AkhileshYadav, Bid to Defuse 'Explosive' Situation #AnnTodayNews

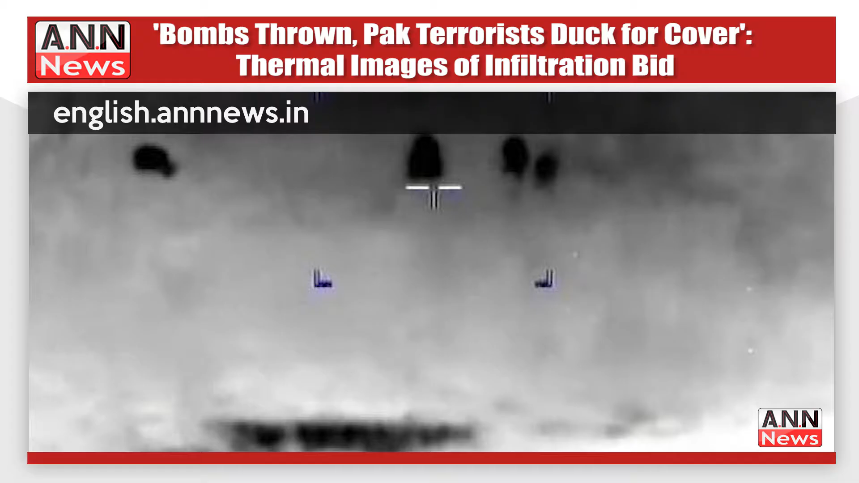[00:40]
Border security force has released the thermal image of the major inflation bid by the Pakistani terrorists in the Hira Nagar sectors of Jammu and Kashmir. Kabri woke up into the last stage.